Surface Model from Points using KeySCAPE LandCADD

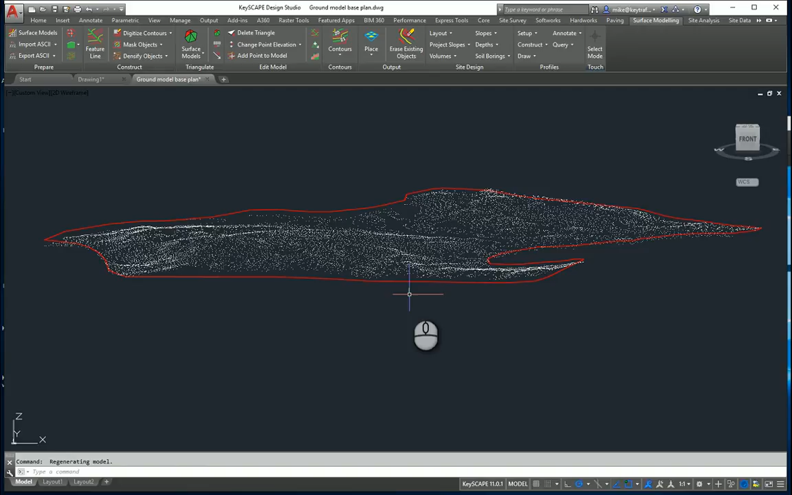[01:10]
If I look at that, there's my point cloud of those from the survey information. Go back to a plan view. This is where the site boundary becomes quite useful because in the absence of a site boundary here, when I create the surface model, it will create surface elements outside the boundary because it will just join points together. I want to constrain that and that's where the site boundary comes in useful so I want to create a surface model, again I go to the surface modeling ribbon, surface models,
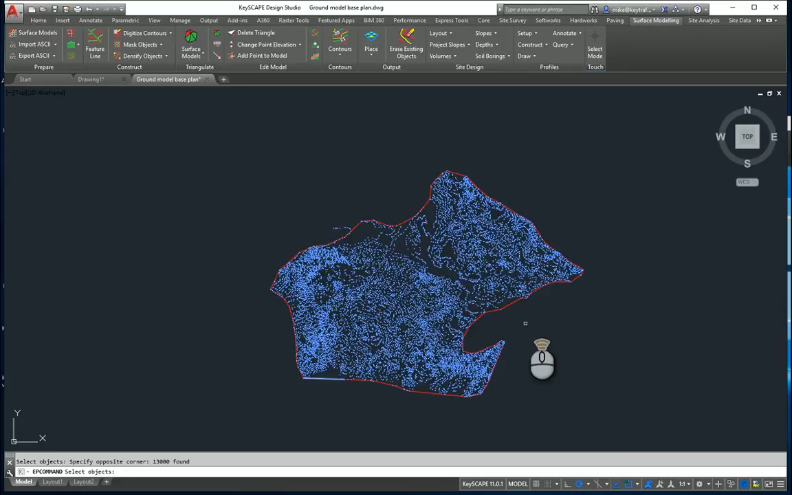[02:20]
It will now ask us to select the objects that form the boundary so I'm just going to pick all those objects there. Just so it doesn't get confused, I'm going to deselect using the shift key, the site boundary, press return.
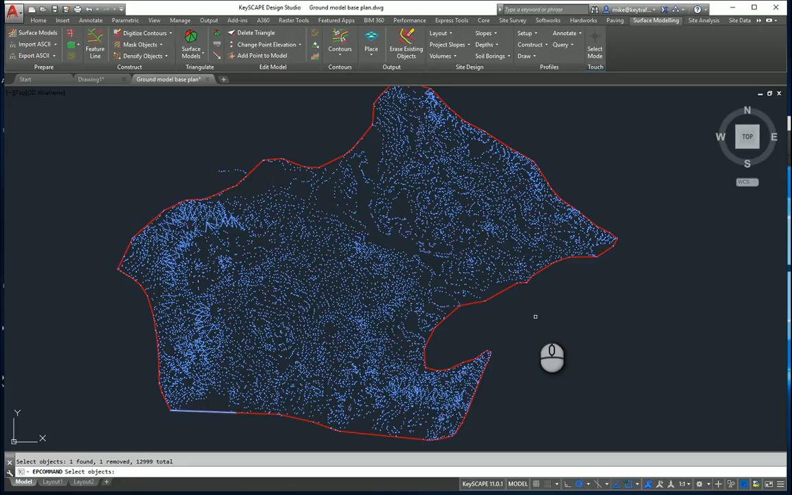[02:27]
I now want to select the site boundary which is the constrain and that will
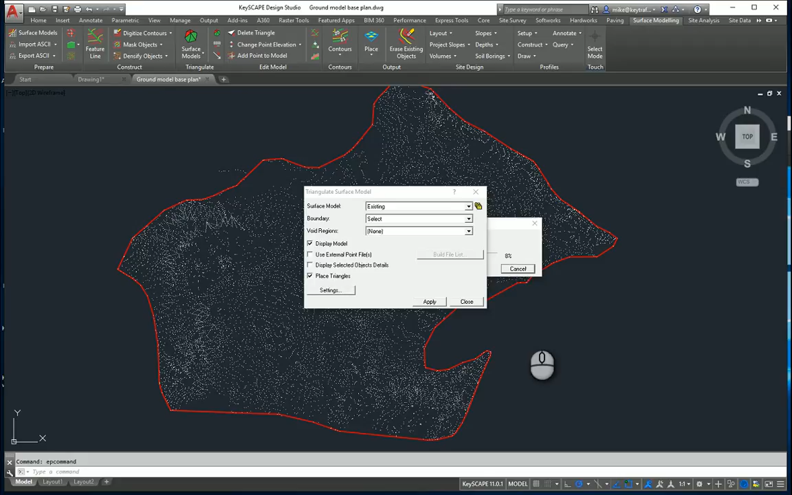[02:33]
go away now and create for me a surface model.
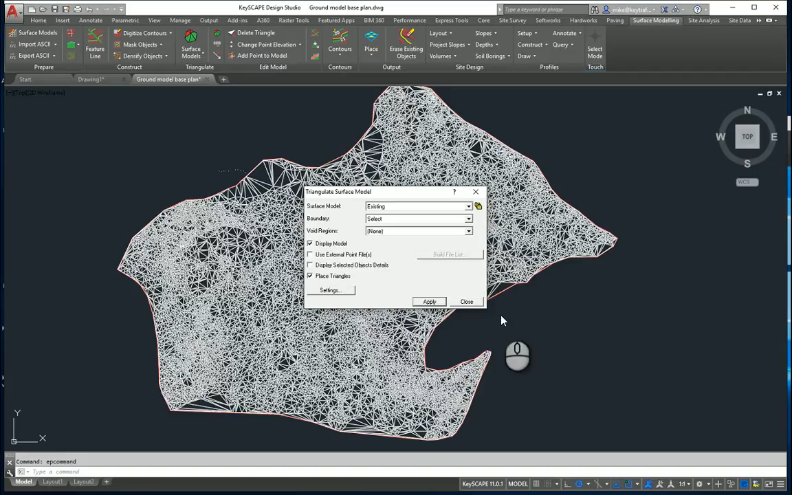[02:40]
Close that down. If I go to the layers dialog box, I can change the color it's created on a layer called Triangulated Integrated Network or TIN.
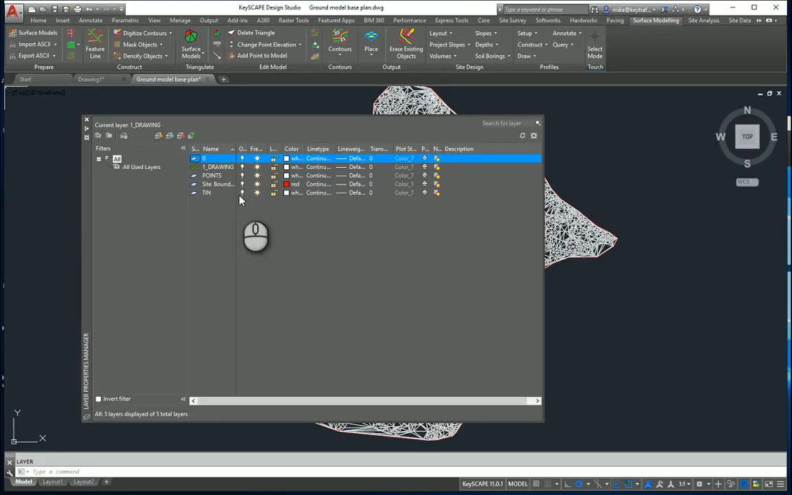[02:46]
Set the color of that to be say green.
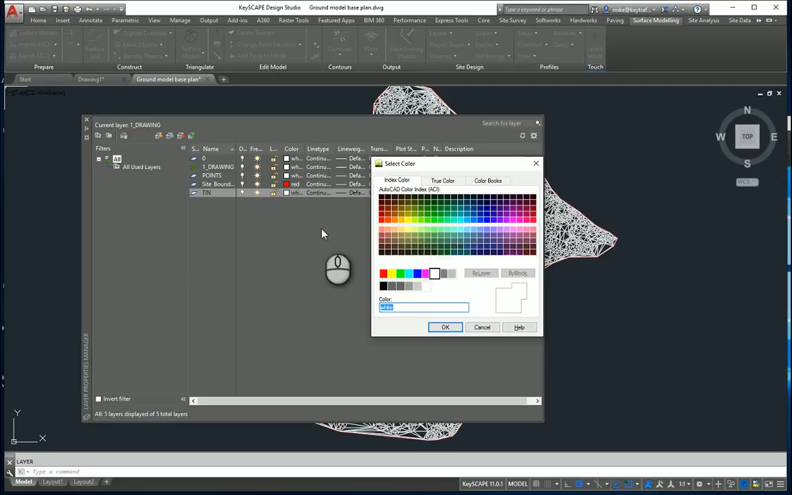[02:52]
And there's our surface model, if I just look at that in a rendered view,
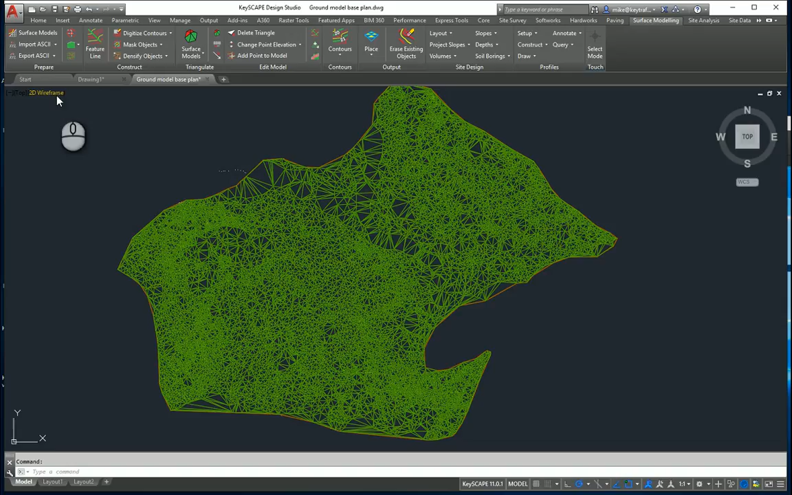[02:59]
you see I've got the surface information there or the surface model there which can be viewed at any angle.